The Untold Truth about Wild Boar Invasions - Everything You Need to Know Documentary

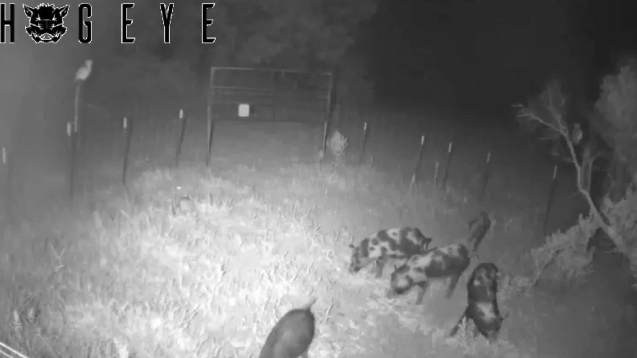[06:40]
Hogeye camera system, which includes a coral trap and a camera to perfectly
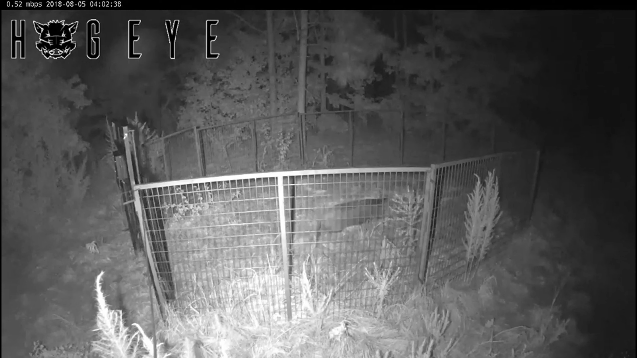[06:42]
monitor the sounders to have perfect catch even at night with its night vision camera.